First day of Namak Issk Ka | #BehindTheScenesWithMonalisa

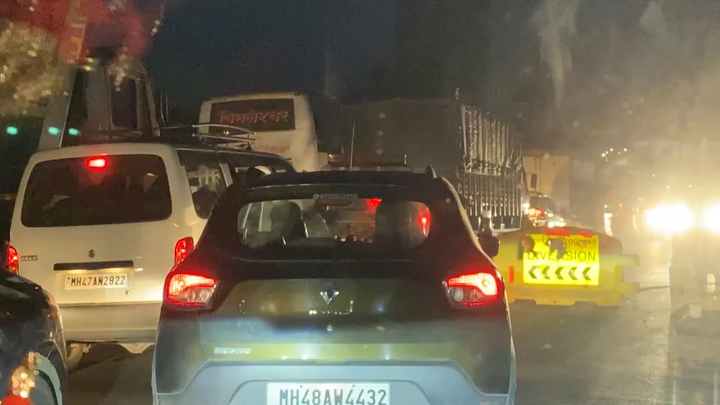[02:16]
सो मैं ड्राइव कर रही हूँ।
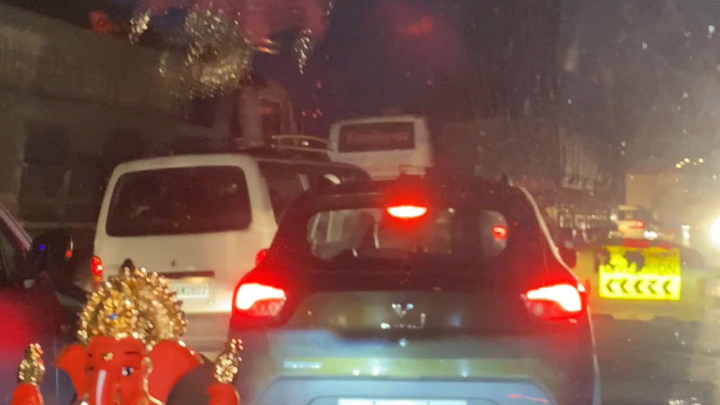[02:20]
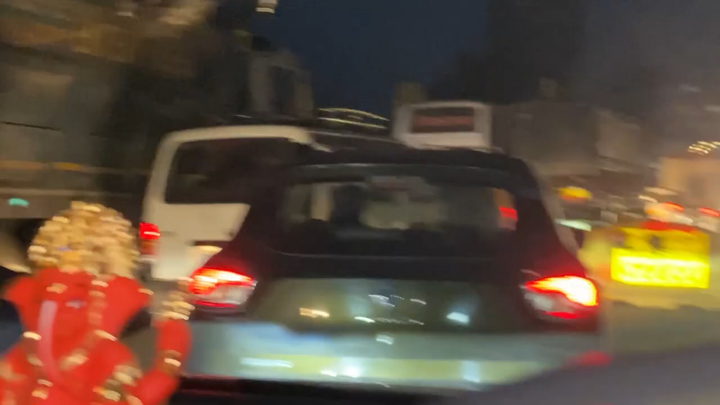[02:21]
सुबह के 6:15 ही हुआ है,
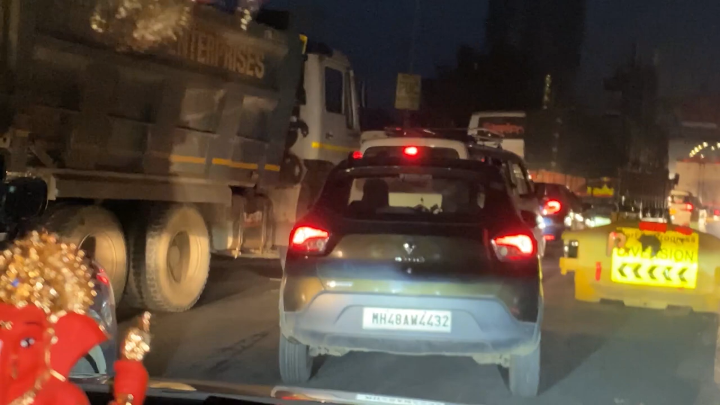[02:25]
लेकिन ट्रैफिक एज यूजुअल मुंबई में इतने सुबह में भी होता है। और मैं अपसेट हूँ कि मैं लेट ना हो जाऊँ।
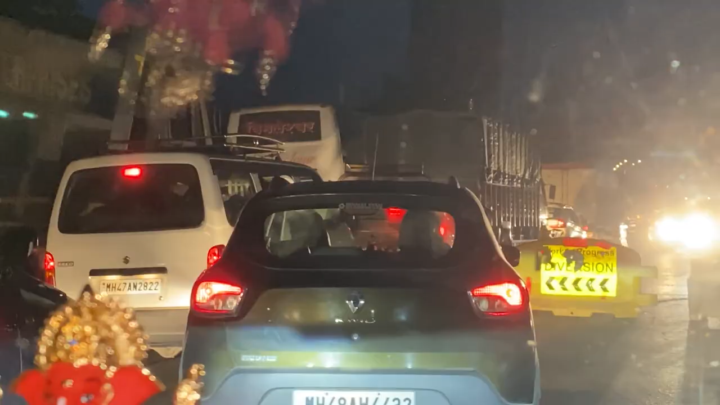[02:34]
आप देख सकते हैं ट्रैफिक, ओ गॉड।